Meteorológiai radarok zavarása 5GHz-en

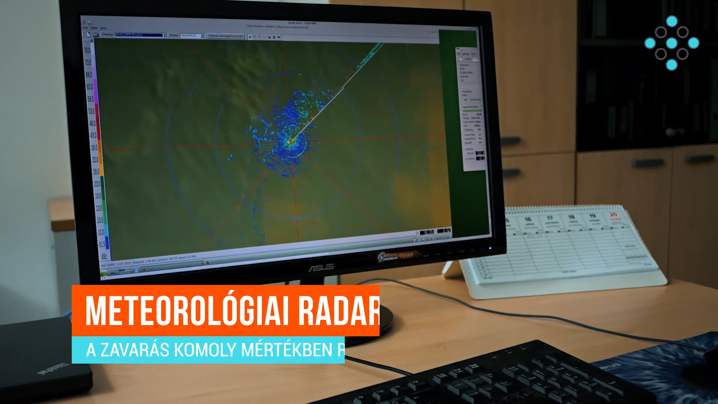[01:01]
Egyrészt mondjuk a repülésekben, ahogy az zivatarokat el kell kerülni, nem tudunk pontos információt adni, de mondhatnám akár a tavi viharjelzést, vagy ezt nem csak a veszélyfigyelmeztetést.
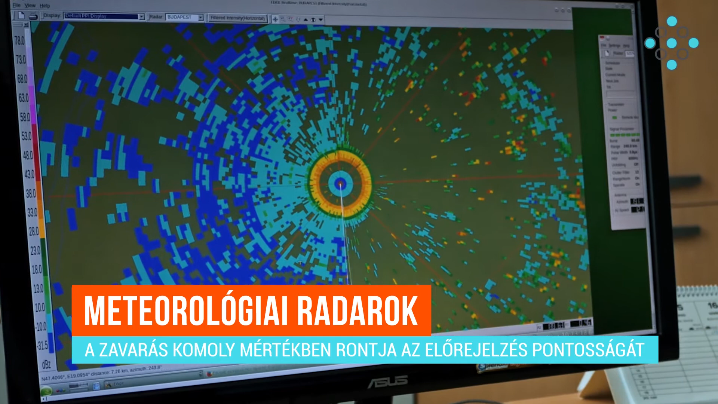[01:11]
Tehát élet és vagyonvédelem van veszélyben a Wi-Fi eszközök által, hiszen alábecsülhetjük azt, hogy milyen csapadék elem van ott valójában.
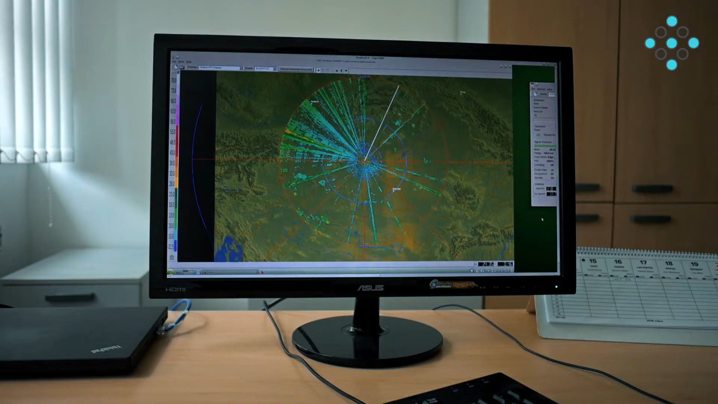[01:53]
Alapvetően az 5600 MHz-sában megmondja, hogy milyen csatornak kiasztással működnek ezek a radarok, és igyekezzük ezeket a frekvenciákat elkerülni.
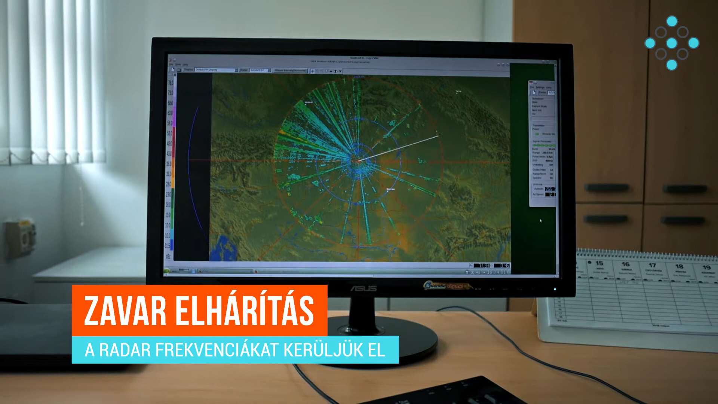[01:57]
A kereskedelműen már kapható eszközök esetében, ez a DFS funkció, ez a dinikus frekvenciószabályzás,